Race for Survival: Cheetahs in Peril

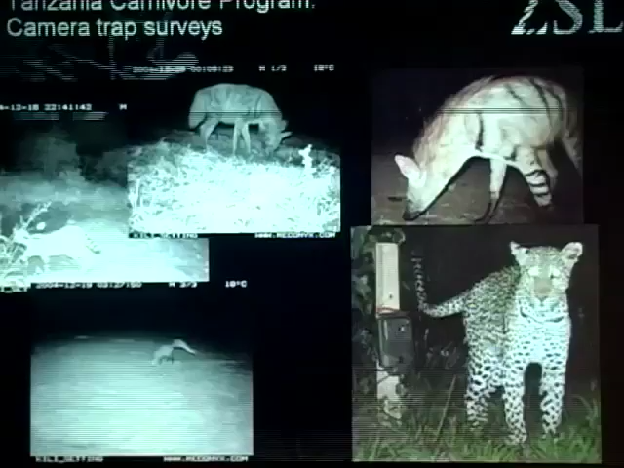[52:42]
And we've seen several cheetahs moving around at night. And then we get all these other cool photographs of animals, striped hyenas and small cats and leopards and so forth, civets.
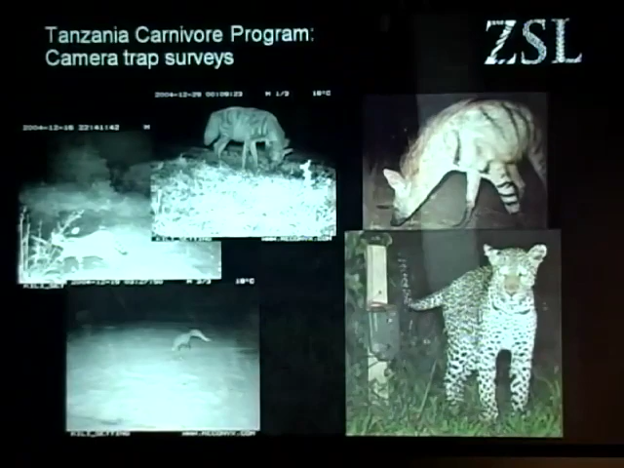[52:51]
Even the big guys will walk through these camera traps.